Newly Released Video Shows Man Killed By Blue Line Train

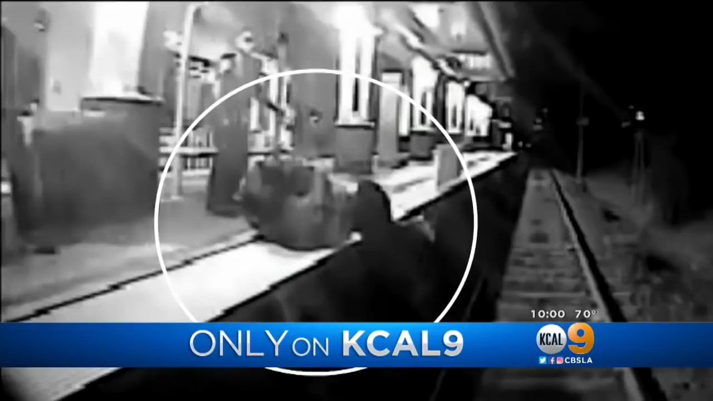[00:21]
WATCH THIS, A STRUGGLE BETWEEN 23-YEAR-OLD CESAR RODRIGUEZ AND A LONG BEACH POLICE OFFICER ON A METRO RAIL PLATFORM IS ALL CAUGHT ON CAMERA.
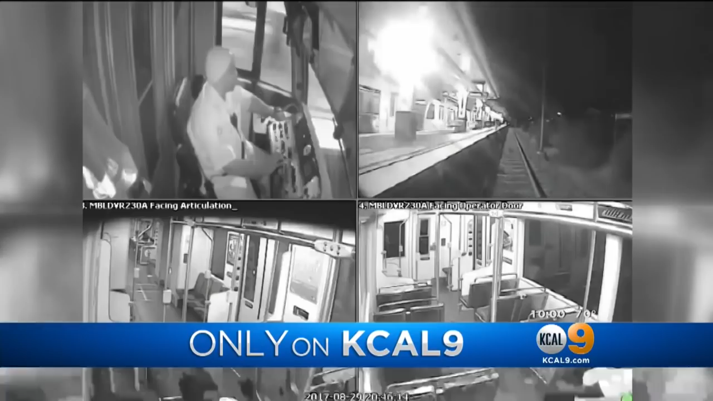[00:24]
SHOT BY SECURITY CAMERAS ABOARD A BLUE-LINE TRAIN. THIS HAPPENED ONE YEAR AGO.
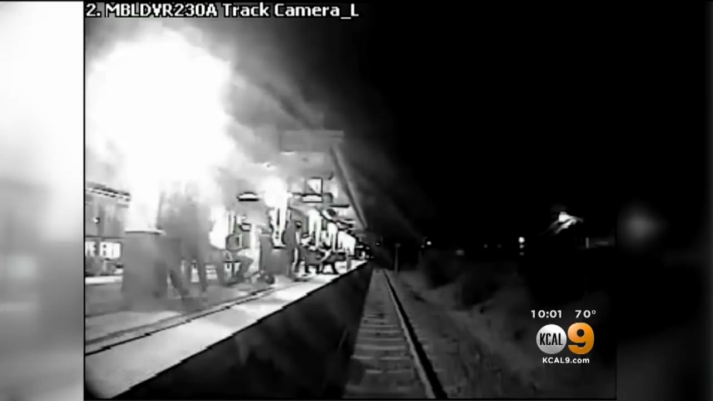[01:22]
THEN A FIGHT BETWEEN AN OFFICER AND RODRIGUEZ HAPPENED. THE FAMILY'S ATTORNEY SAYS THE OFFICER NEVER SHOULD HAVE TACKLED HIM SO CLOSELY TO THE TRACKS.